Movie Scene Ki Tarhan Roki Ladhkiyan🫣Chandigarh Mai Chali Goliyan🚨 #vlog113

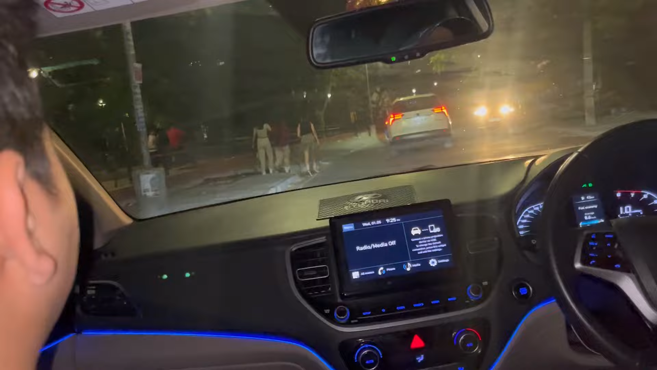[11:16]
चंडीगढ़ दिया शहर दिया कुड़िया अतने भी अतने भी अतने, यहाँ तो यही रह गया बस, लंडू जा रहे हैं ये बताएंगे वो देख देख रहा इनसे पंखे लेने मजा आता है यार,
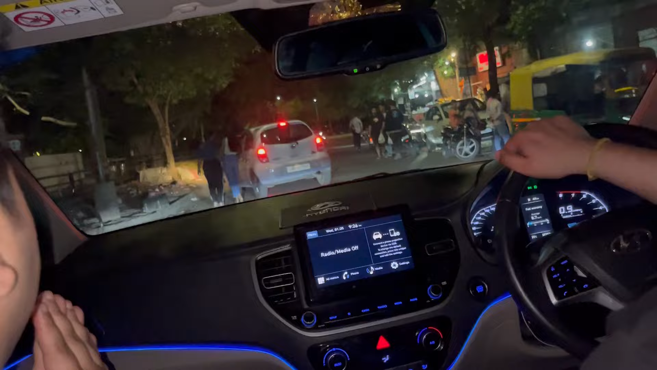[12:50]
ओए पुलिस वाला ओए पुलिस वाला डर तो ना मारा किसी का, उधर देख अरे आम देख रहे क्या रोक रहे क्या कर रहा गुंडा कर दी वो देख खोल दी, ये यार ये सिस्टम पूरा गहरा हो रखा है,
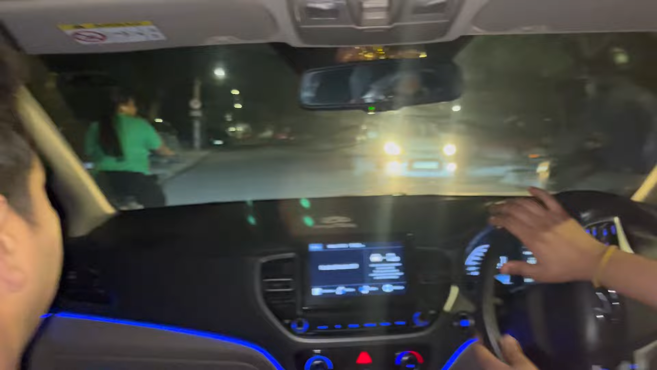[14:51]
गोलियां चली थी 17 सेक्टर में हमारे यहाँ पे, तो इसका इतनी सख्ताई है ना, इतनी सख्ताई क्या होता है आपको। वो देख कैसे उठते आ रहे थे